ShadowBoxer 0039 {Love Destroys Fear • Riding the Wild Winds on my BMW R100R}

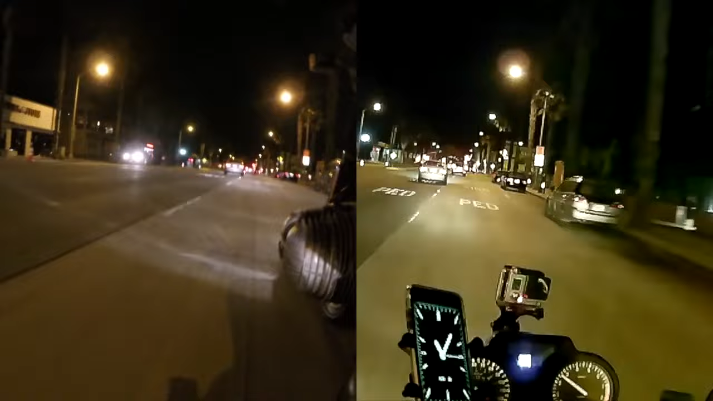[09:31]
as I'm riding along and I pass another few cars, and that's hairy, but even when I'm not passing cars, I'm still leaning into the wind, and the bike is sort of doing this, you know,
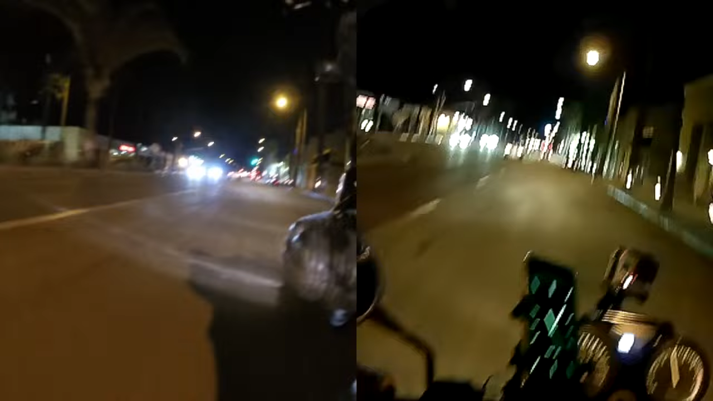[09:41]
shaky thing, feeling like every bump I feel and all that, and the wind is pushing and not steady enough to be stable. It just feels, everything feels weird, and it's way too fast, I felt like at first, you know what, I'm just going to pull over, curl up in a little ball and cry. That's kind of how it felt. Like, this is ridiculous. This is fucking insane. That's how it feels. That's what it feels like you want to say. You just want to say, fuck this.